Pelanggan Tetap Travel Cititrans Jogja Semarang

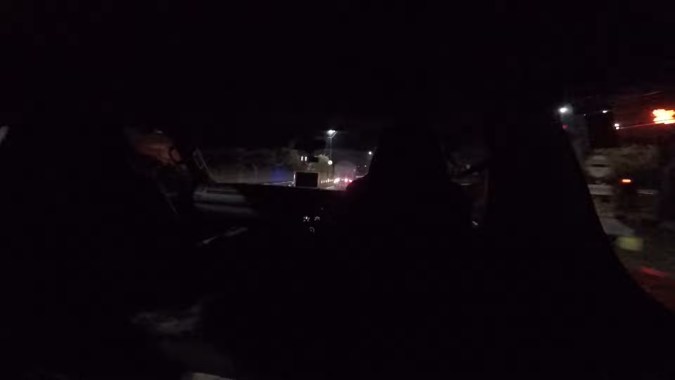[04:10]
Jalan macet banget, terus ini kayaknya istirahat dulu. Biasanya nggak pernah berhenti di rest area, hari ini kita berhenti.